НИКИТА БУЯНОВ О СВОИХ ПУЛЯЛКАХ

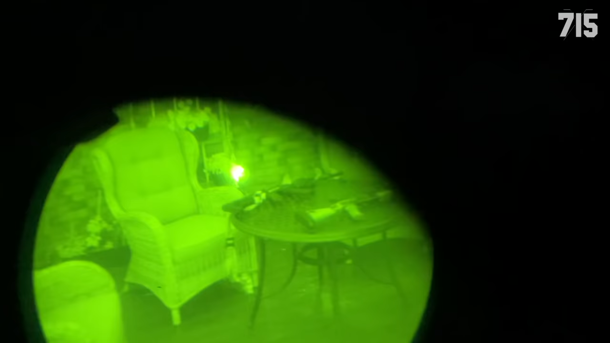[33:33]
Давай. А ИК-осветитель бабах. Я постараюсь. Вот, и все кладем. А пучок регулируется? Да, он регулируется. Сейчас я покручу. Блин, нифига на жестко. Я вообще то кручу. Попробуй. Нет, это точно то. Он просто люто задеревенел.